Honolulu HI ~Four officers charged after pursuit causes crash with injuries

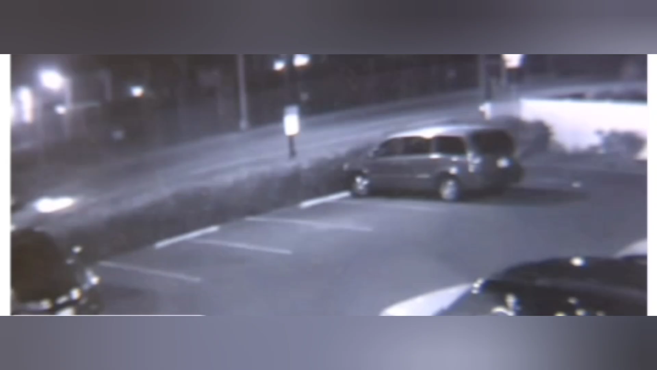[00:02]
He's a police officer who's chasing the white Honda at a high speed on Farrington Highway in Makaha with his blue lights off. The officers in the blue and white HPD cars driving by seconds later also with their lights off are also under investigation.